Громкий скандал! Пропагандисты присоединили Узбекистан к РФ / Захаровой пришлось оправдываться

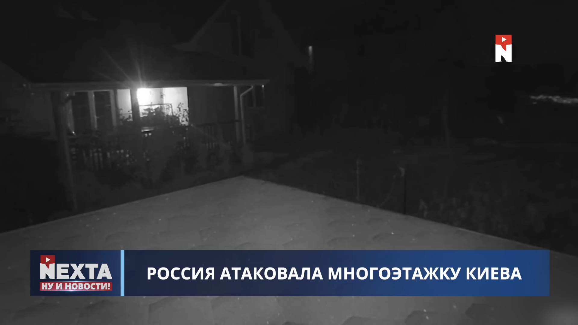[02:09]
В Дарницком районе также обломки упали на недостроенный двухэтажный частный дом. Возник пожар, но обошлось без пострадавших. Вже лягли спати, дитя спало, злякались з переляку.